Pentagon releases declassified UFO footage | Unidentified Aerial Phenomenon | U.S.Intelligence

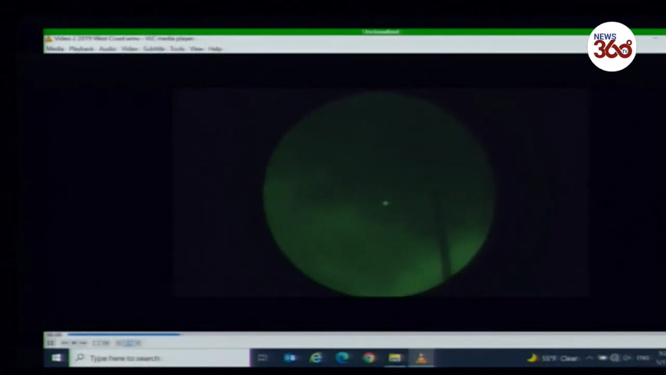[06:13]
This was recorded while the U.S. Navy ship observed a number of small unmanned aerial systems in the area. And importantly, the video was taken through night vision goggles with a single lens reflex camera.
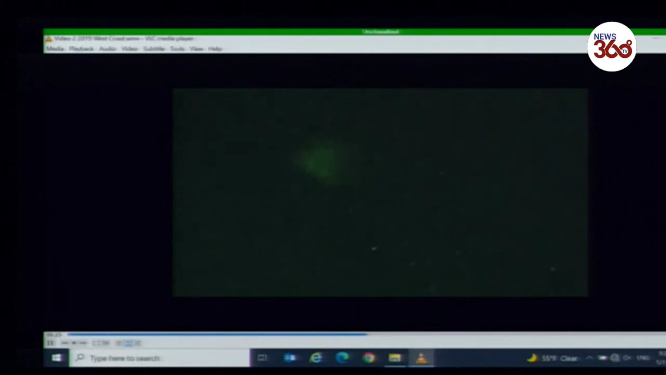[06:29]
These remained unresolved for several years.
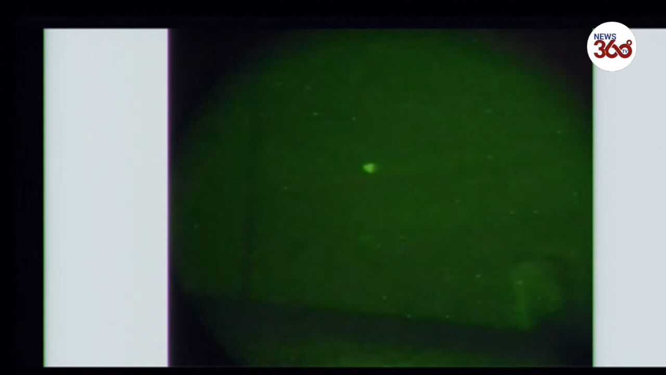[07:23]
The triangular appearance is a result of light passing through the night vision goggles and then being recorded by an SLR camera. Now, I don't mean to suggest that everything that we observe is identifiable,